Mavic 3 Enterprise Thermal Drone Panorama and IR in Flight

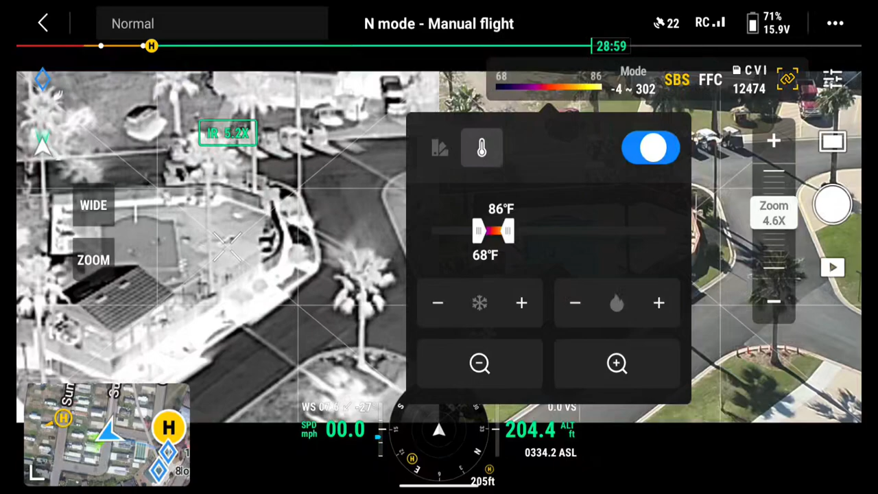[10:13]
On screen: scale top 86°F, scale bottom 68°F
well now i'll go ahead and go back to black hot and i'll turn on the thermal range
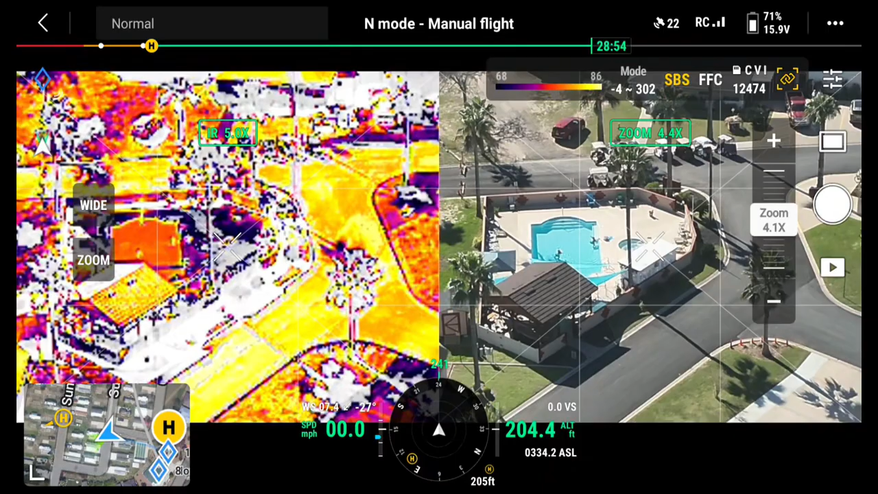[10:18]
now we're recording um
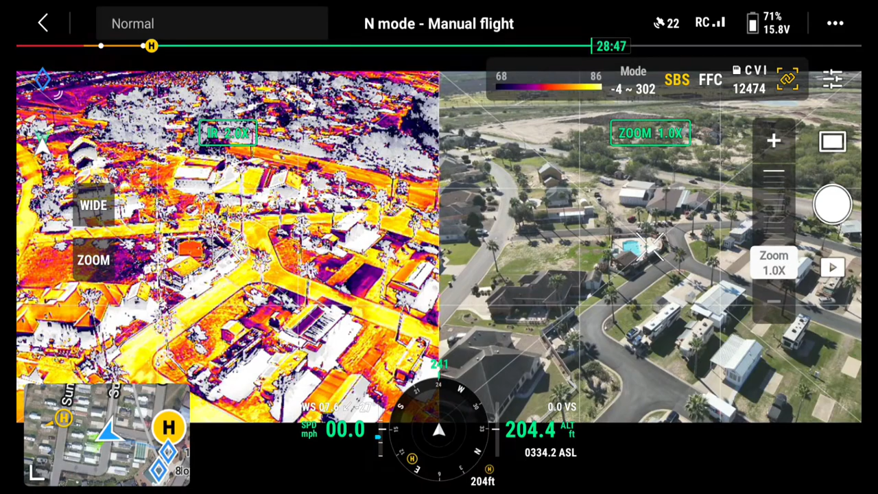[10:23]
it's a little bit noisy there that doesn't help does it so i'm going to go back to shut off the i could i could change the settings drop it down to so there i'm saying only show me things between there we go between 75 and 80 degrees now i want to increase the 80
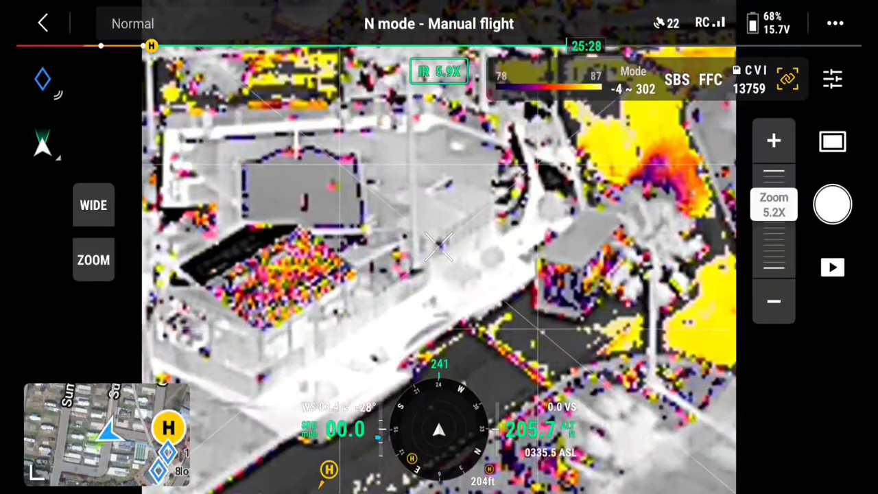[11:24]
it's a little easier to see it you can see the people i mean it is whoops now go ahead and it's a little pixelated because we're zoomed in i'm going to zoom back and i'm going to gimbal down and move forward and we'll go over the pool
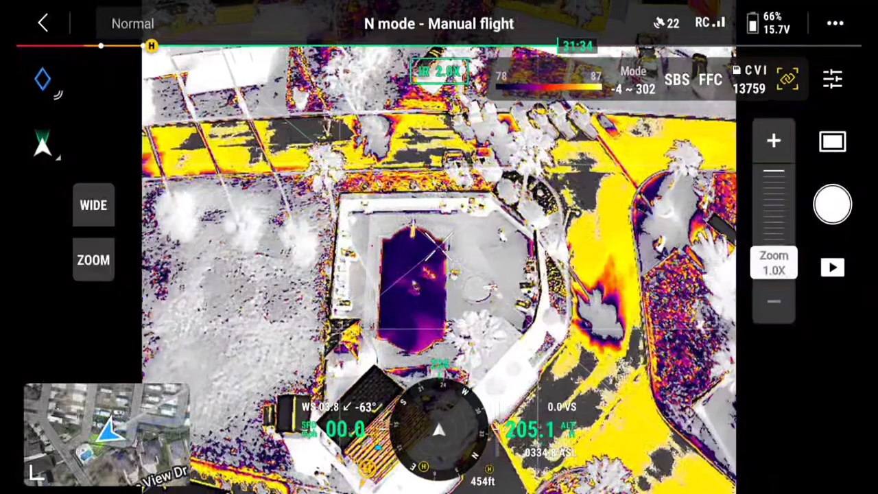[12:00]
there you can see and if i click if i box in the pool now i can see there's 52 degrees on the low and now there's some
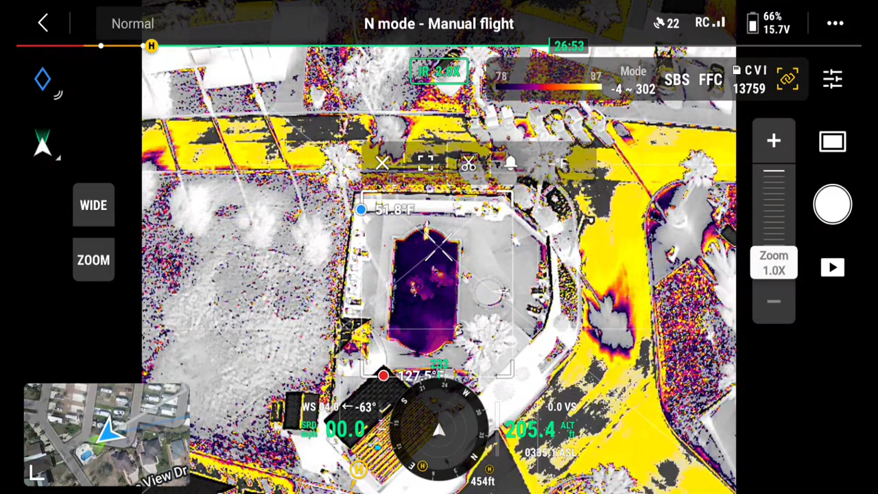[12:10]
you're getting reflections so it's not accurate yeah uh but now i'm going to go ahead and drop elevations down
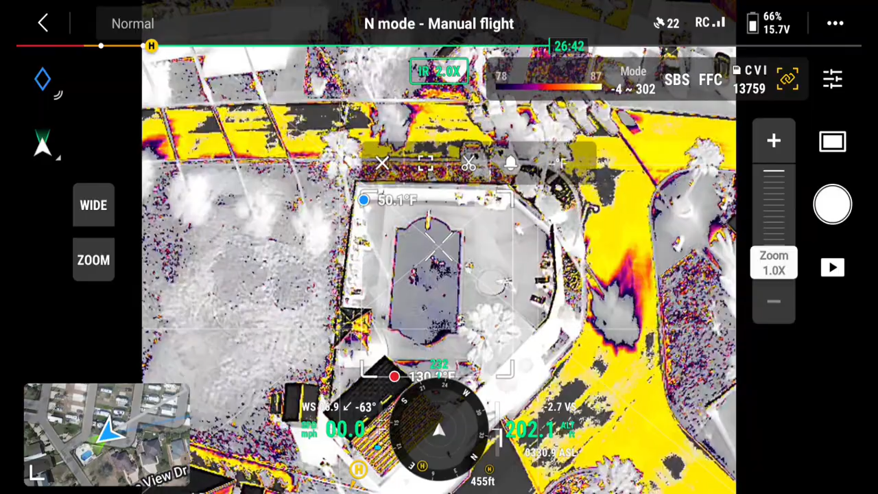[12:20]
search and rescue out in the ocean right it works very well on water when i run this on the mississippi river i can spot logs coming down the river and everything so
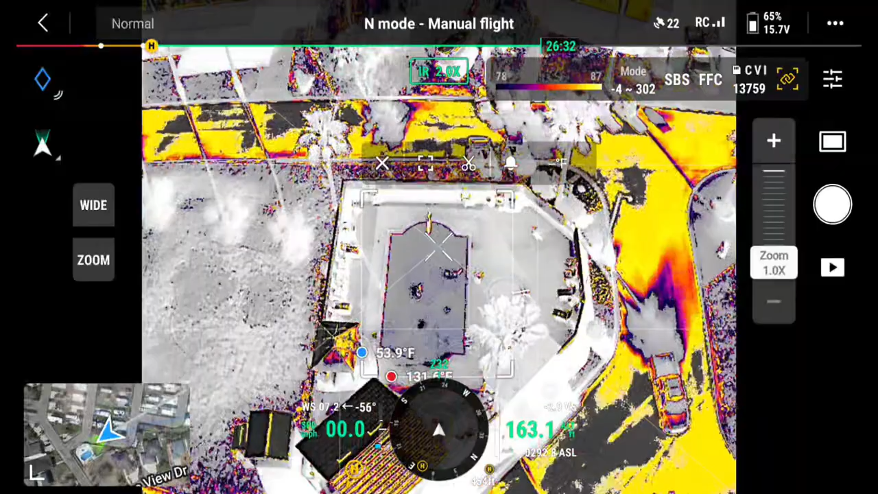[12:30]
here i'm i'm at 150 foot i'm going to drop her down to 100 foot
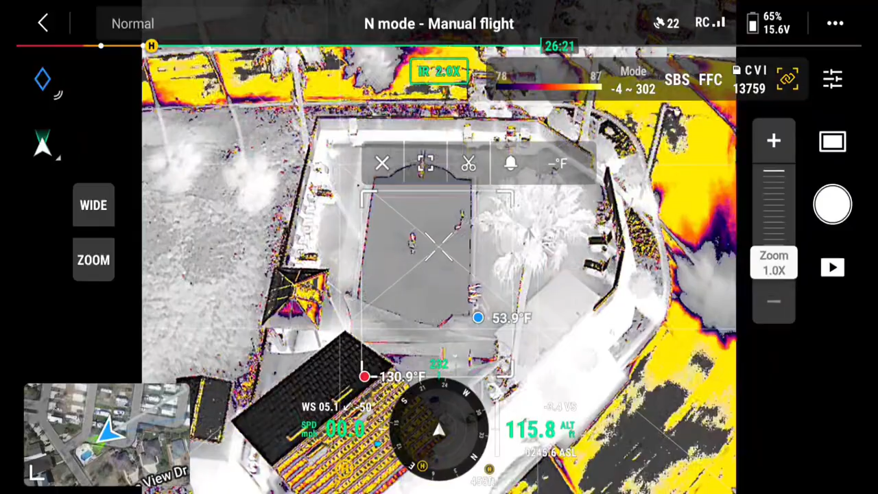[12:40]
there i'm 100 foot now and you can obviously see people in the water and and now
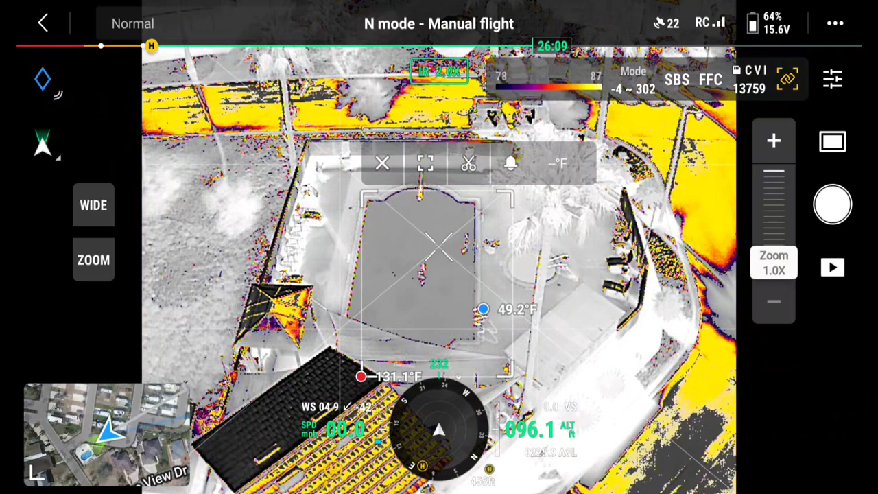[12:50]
On screen: max 131.1°F
i'll shut off the the search i'll go back to now we're black hot you can see it's it's not as easy to
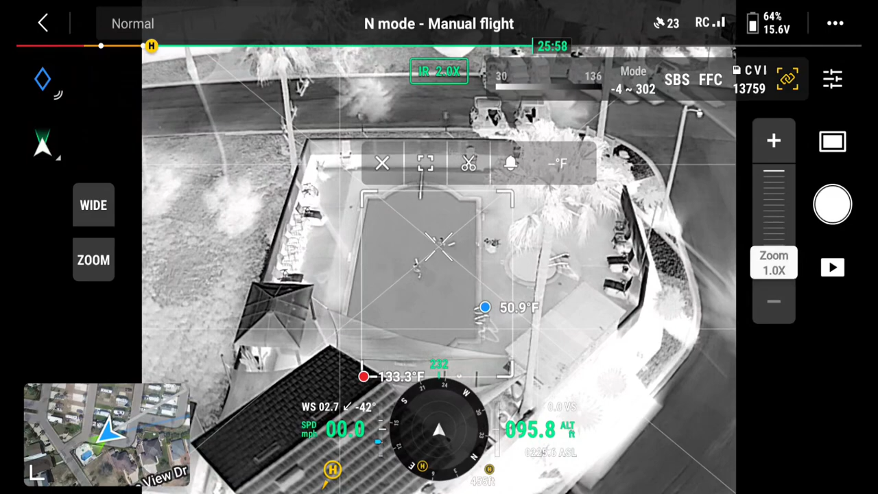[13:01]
find those people right they are there that's right if i go to white hot there you can kind of see a little bit easier
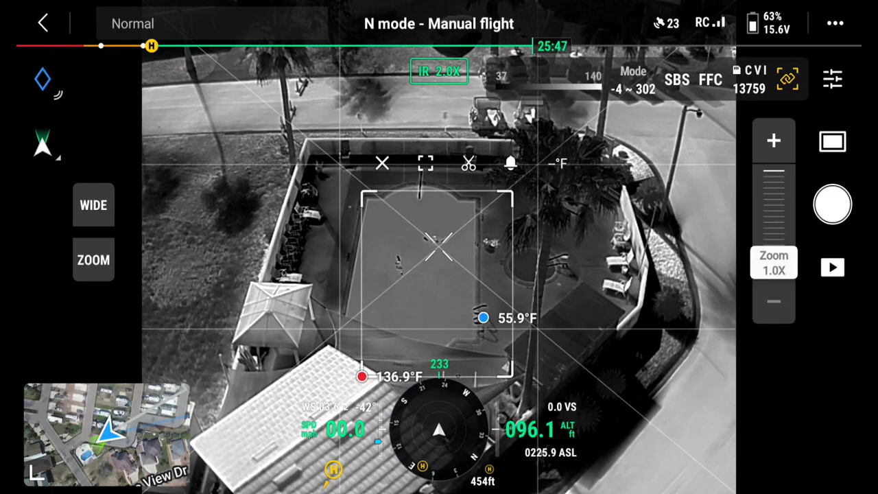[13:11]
On screen: max 136.9°F
zoom in a little bit there they're starting to spot there's a 91 degree temperature point right there now if i go back to thermal turn it on
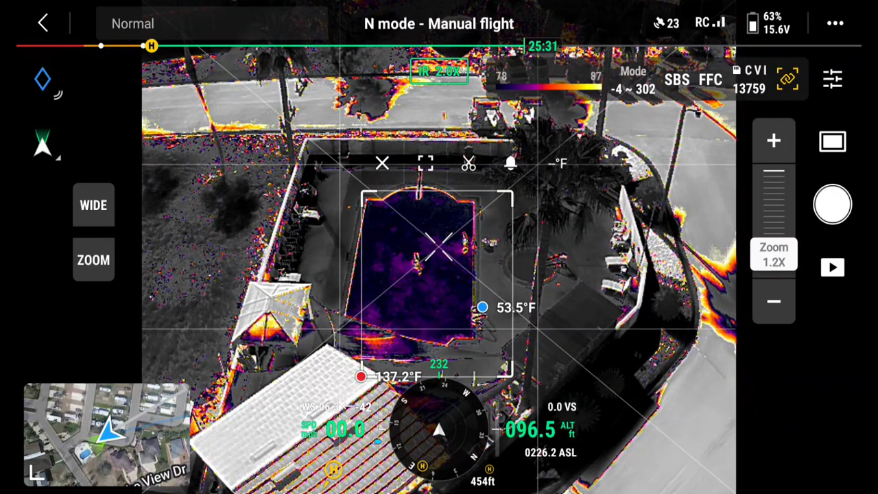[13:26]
On screen: max 137.2°F
now they really stand out you know
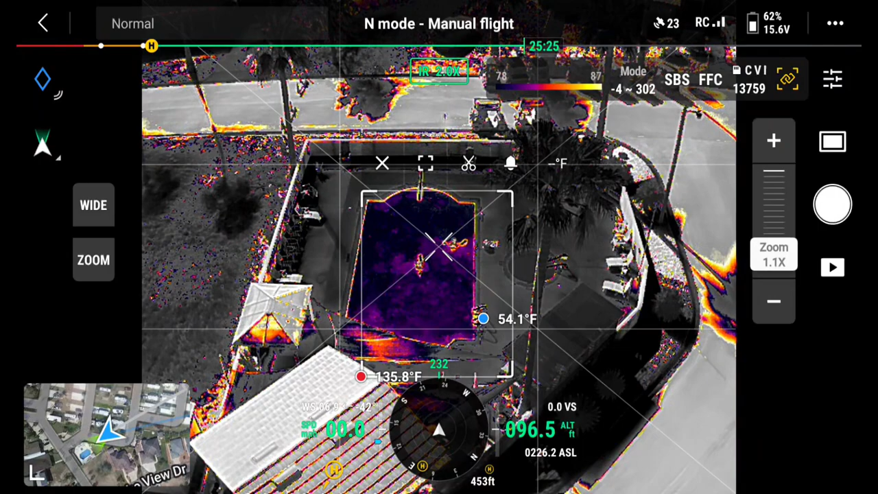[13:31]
see the roof is 137 degrees down here at this corner yeah